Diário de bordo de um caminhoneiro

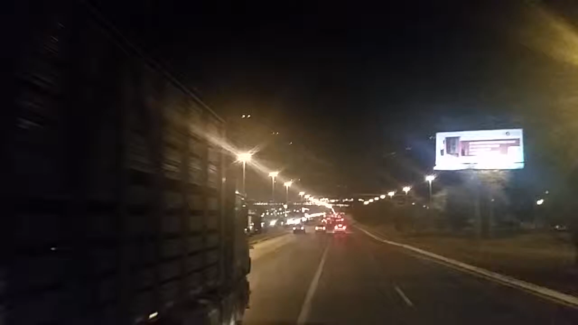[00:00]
Aí galera, tamo chegando aí ó, Capinal tá sacanagem, Brasília, Distrito Federal Dia 3 de Agosto, 20 horas e 41 minutos
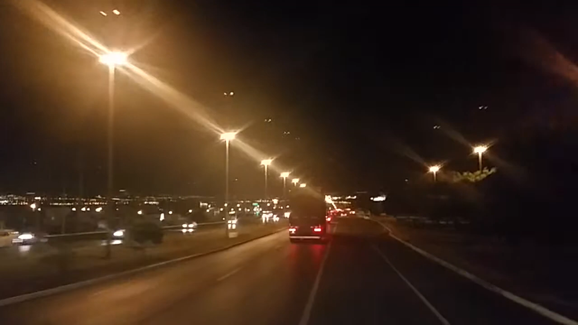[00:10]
Aí fica aí né, meu Deus, mas que cidade linda, no ano novo começa a trabalhar Não, não ia deixar o Renato tocar aqui o Central do Brasil de fundir
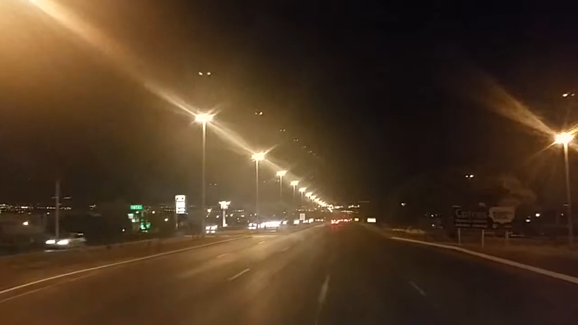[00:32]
Tem uns pedacinhos aqui que tá muito ruim de estrada, muito solabanco aqui